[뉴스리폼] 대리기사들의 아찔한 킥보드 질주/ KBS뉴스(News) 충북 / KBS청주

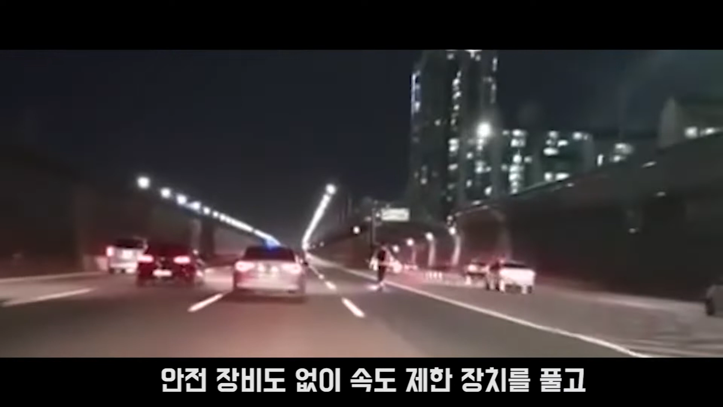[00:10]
안전 장비도 없이 속도 제한 장치를 풀고 시속 50km까지 도로를 질주합니다.